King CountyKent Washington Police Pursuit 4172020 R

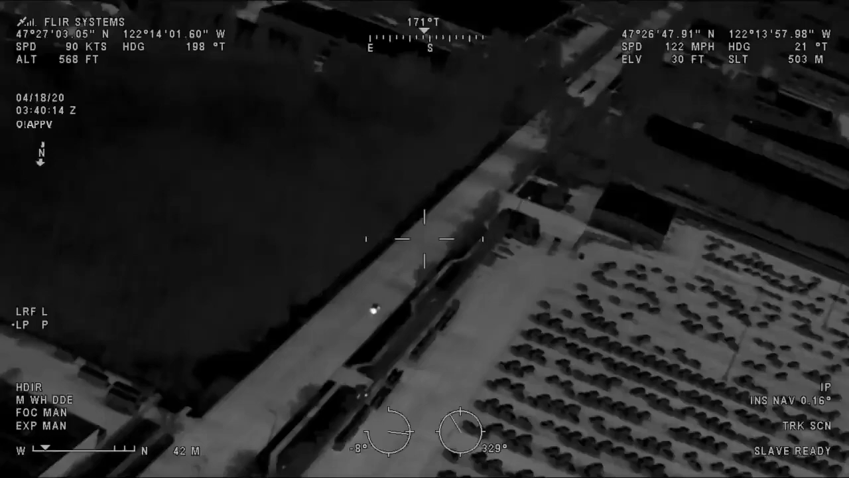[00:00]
So we're shut down, he's continuing southbound towards 180th Street. Alright, Guardian 1 southbound, crossing southwest 41st. Everybody trying to set up so we can take south.
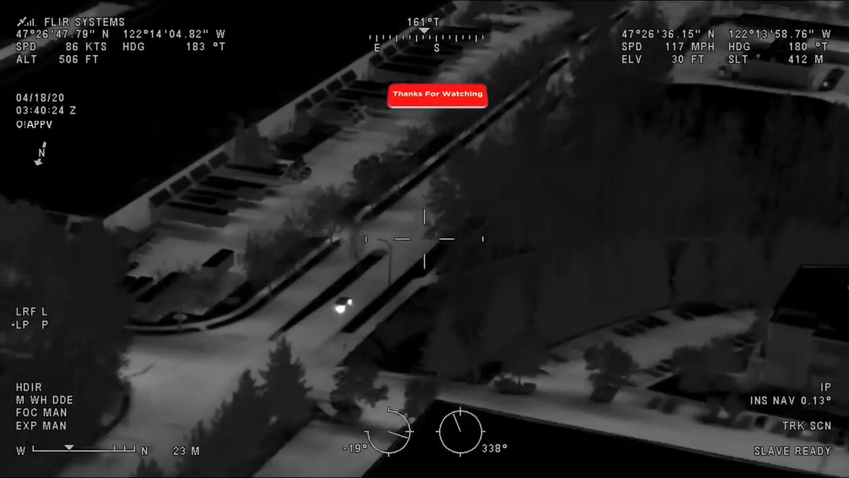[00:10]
Okay, I got good spikes at 34th and Oaksdale. Alright, Guardian 1 just passed 43rd, still southbound. He's at 80th Avenue South now. You got good spikes on the car? Yep, hit the corner of my sticks.
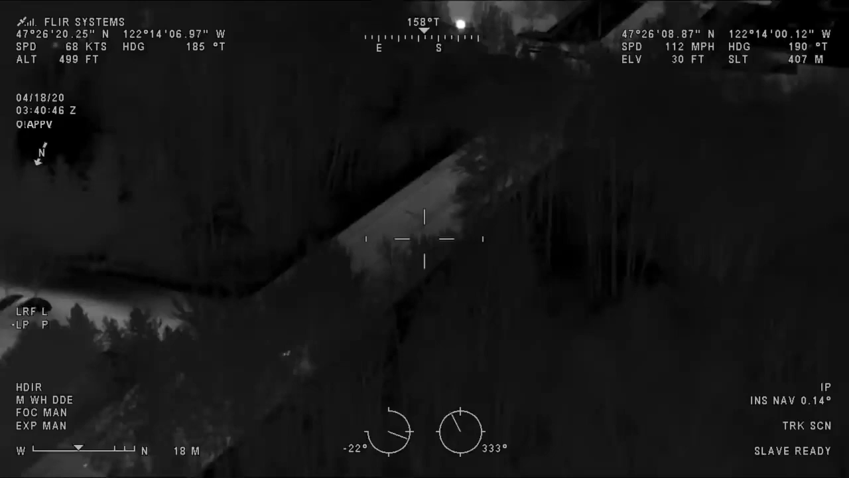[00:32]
Guardian 1 still southbound, passing 188th. Guardian 1 still southbound, passing 188th.
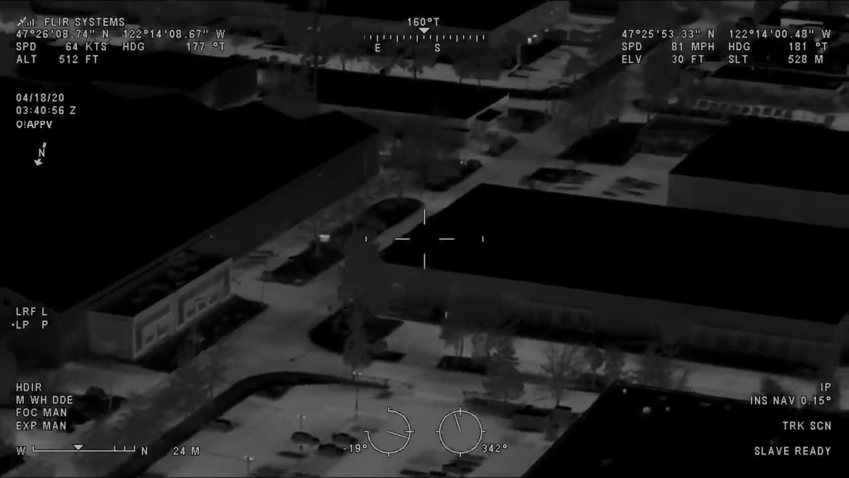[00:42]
178th. Hey Sergeant, hey, good spikes. Do you mind if I can catch back up there? I still got him at sight. Alright, Guardian 1, looks like his right rear tire is going down.
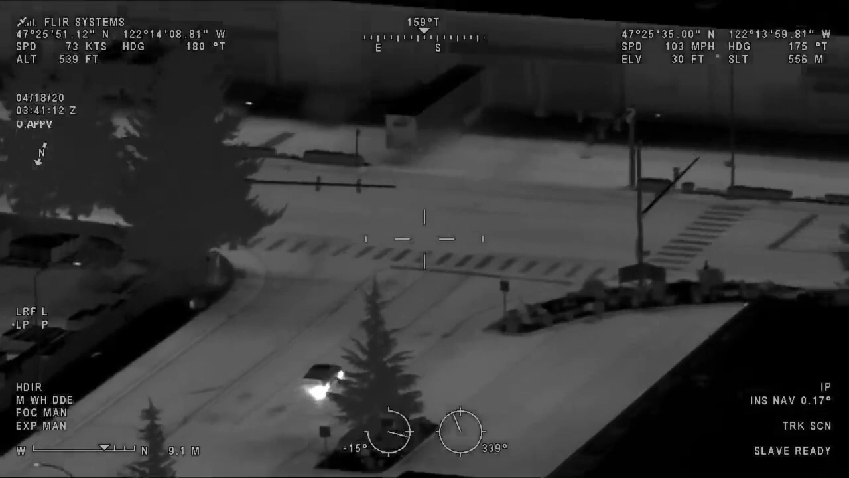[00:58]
He's up to 196th. Eastbound 196th.
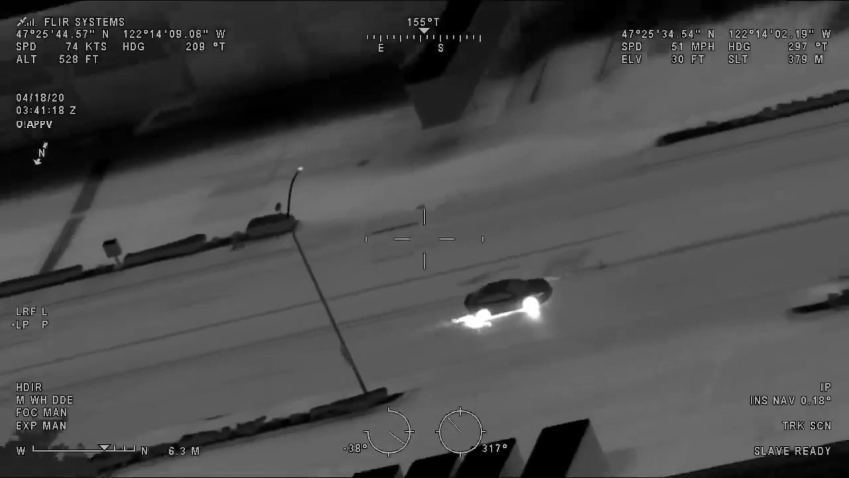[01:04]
He's up to 196th. He's up to 196th. 44 to 168, copy that.
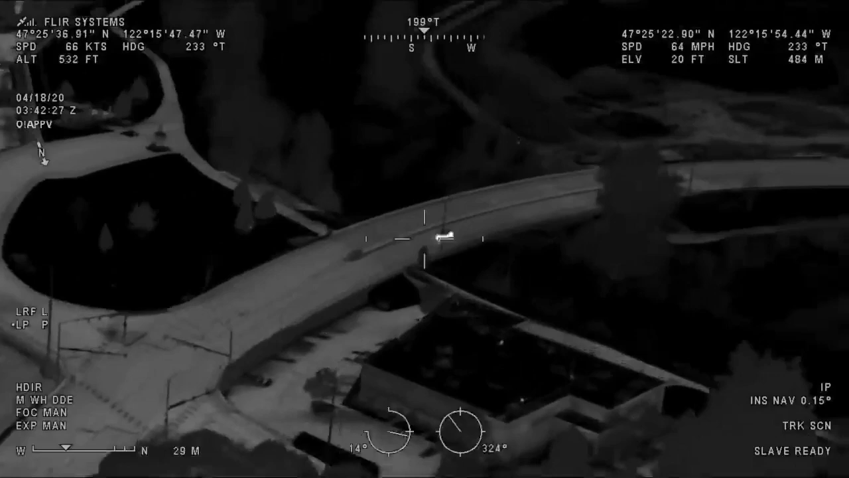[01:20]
Alright, he's up to Aurelia. Alright, he just hung a U-ball in Aurelia.
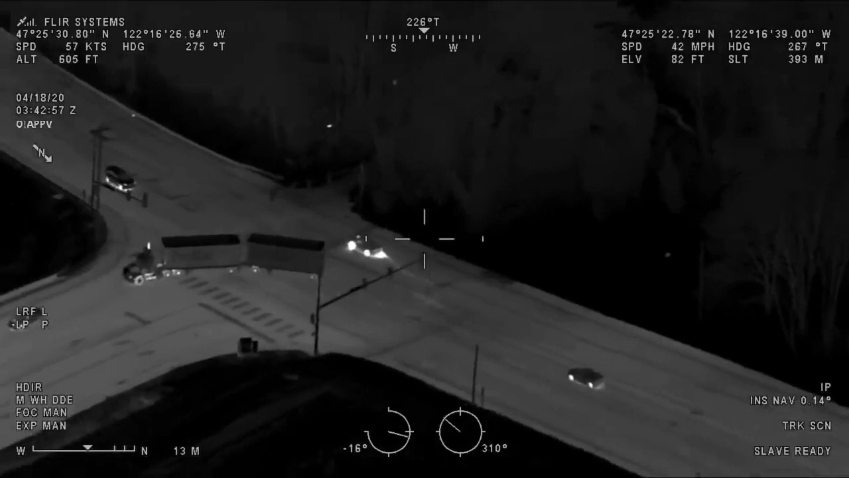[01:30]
He's now southbound Aurelia. Southbound Aurelia. Looks like his right rear is about to fail.
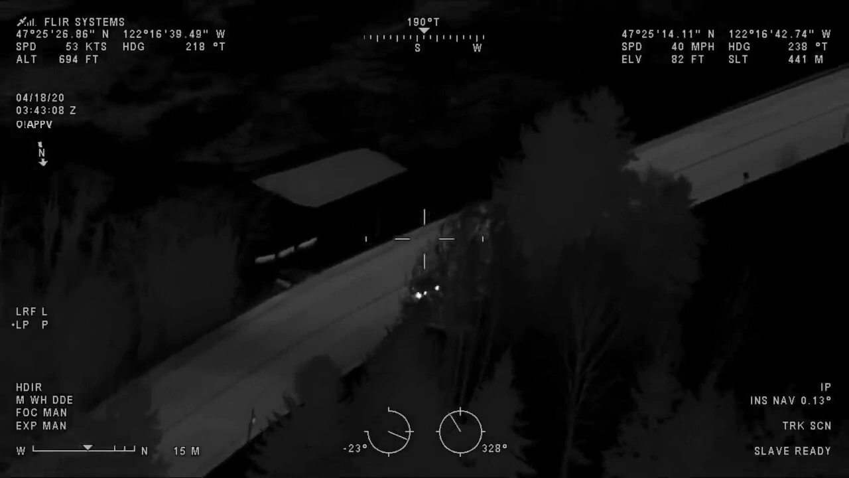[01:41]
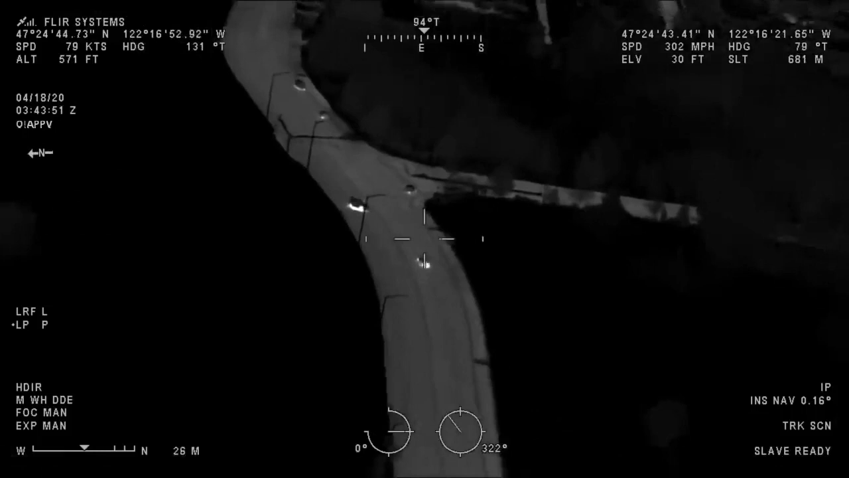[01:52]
Eastbound 212 at Russell, continuing east. Eastbound 212 at Russell. Continuing east. Westbound 212 at Russell. Marina, I got this. 9th, I got this, Spike here with me at Riverview. Eastbound 212 at Russell. Smith, I got this, Spike here with me at Riverview. Good Spike to Riverview.
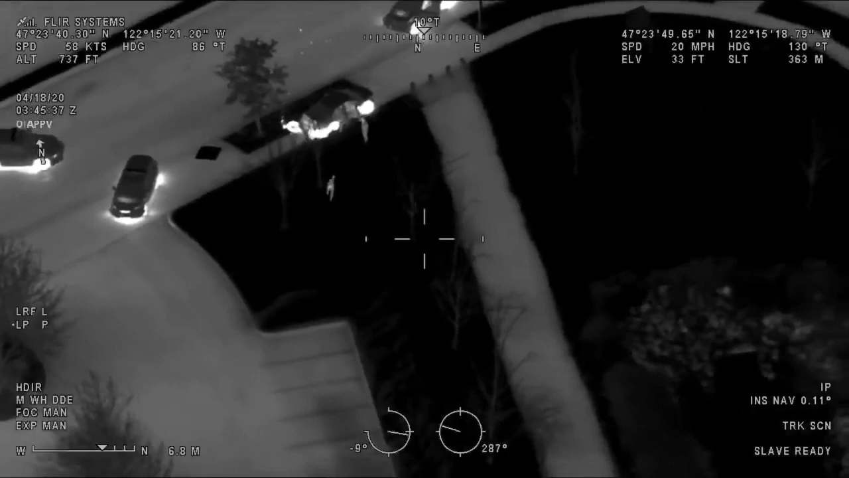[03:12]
Alright, you got one running southbound through the parking lot, he just dropped, might be a gun in the parking lot there. Alright, he's southbound, he's taking cover behind the dumpster.
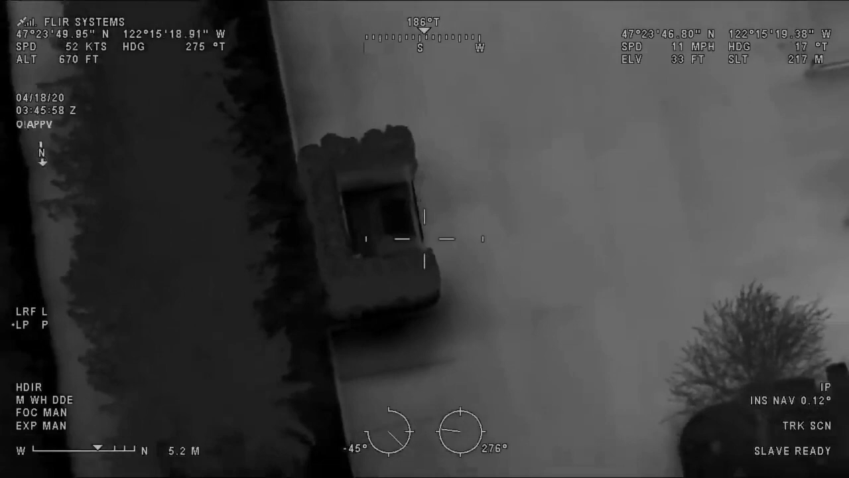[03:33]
He's on the south side of the dumpster. Yeah, West Valley and just a couple out. Is the guy running, is he the driver? I couldn't tell. The one running is the driver. Guardian, where's he running?